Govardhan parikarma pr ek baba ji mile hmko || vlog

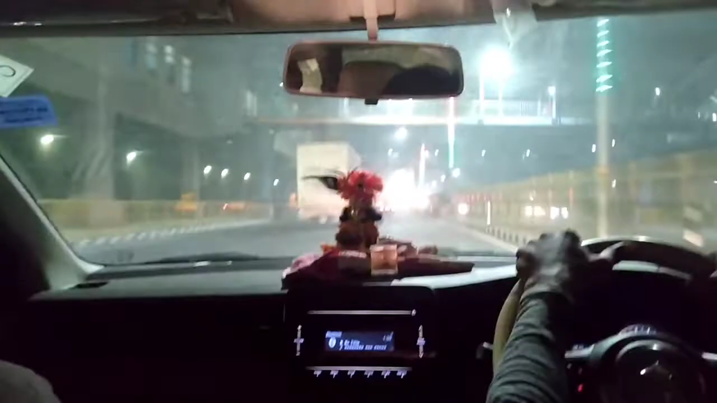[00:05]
गाइस, यहाँ से बड़ी परिक्रमा शुरू होती है। और यहाँ गाइस दोपहर के 12 बज रहे हैं, बस हालत देखो पहले।